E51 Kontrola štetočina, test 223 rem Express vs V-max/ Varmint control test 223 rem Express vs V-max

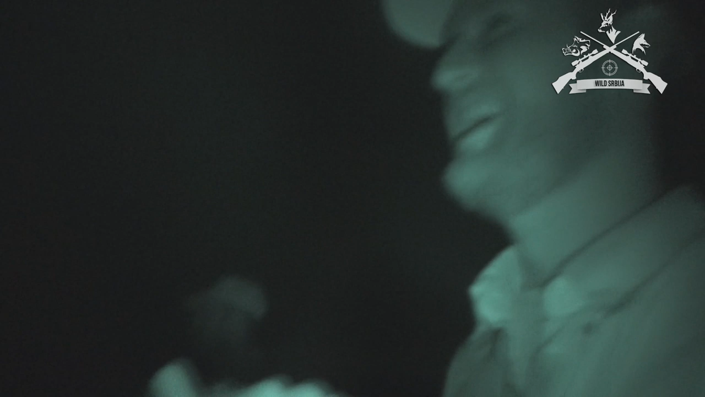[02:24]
Vidimo, gde nam je ovaj jazavčić? Ano, vam, u desnom tragu.
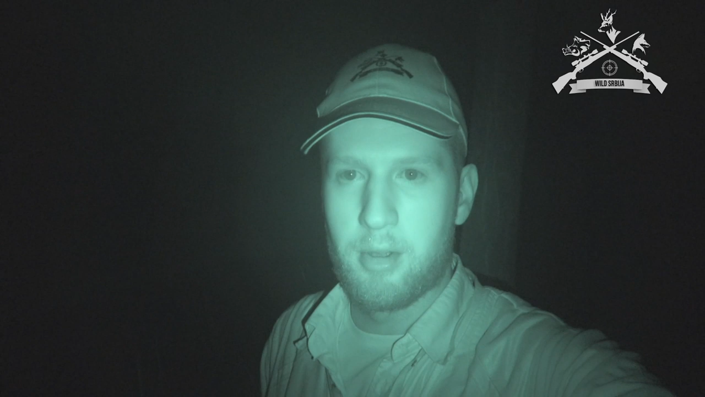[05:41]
Uspeli smo da odstrelimo tri jazavca i jednu lisicu. Jednu je sinjiša napucao, ali...